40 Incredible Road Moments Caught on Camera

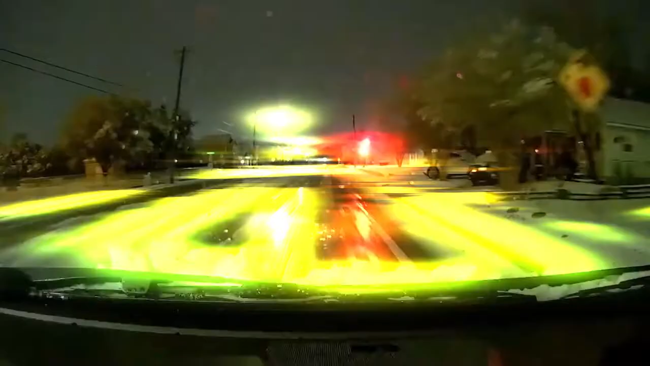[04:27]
Why it's dangerous not to remove snow from the roof.
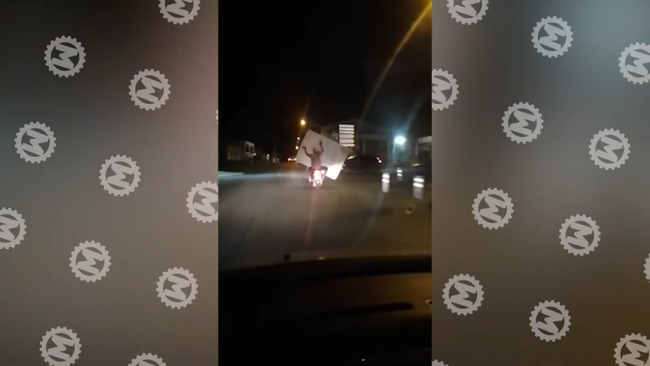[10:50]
Something tells us this driver never complains about poor visibility.